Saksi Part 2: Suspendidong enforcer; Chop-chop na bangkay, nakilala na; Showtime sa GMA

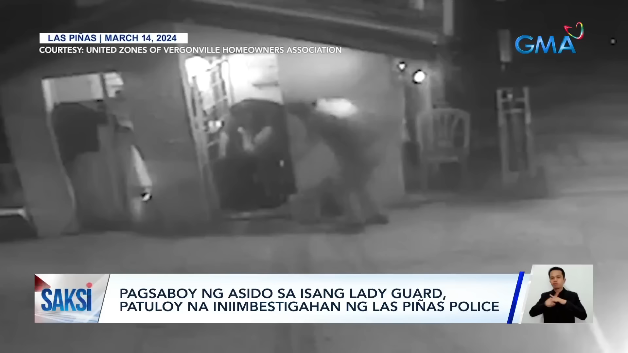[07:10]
Kita sa reaksyon ng babae ang sakit.
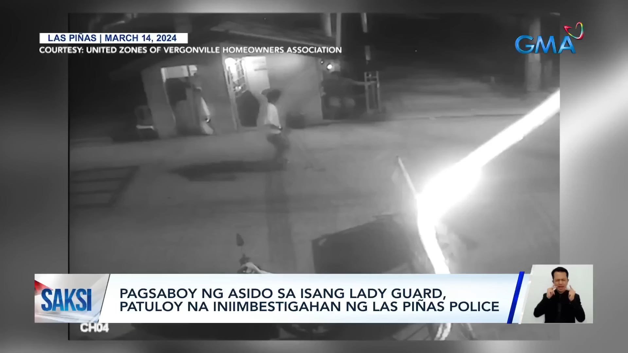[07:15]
Ang isinaboy kasi, asido pala. Kinilala ang biktimang si Sarah Jane San Jose.